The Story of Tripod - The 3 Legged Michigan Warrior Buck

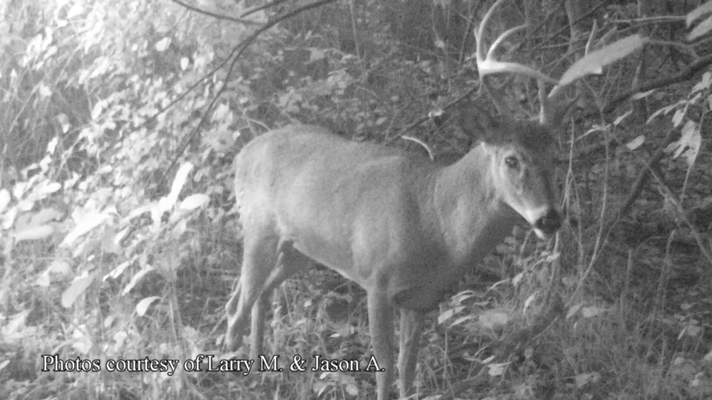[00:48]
In 2018, this deer showed up on the neighboring property where I hunt. He had three legs in 2018.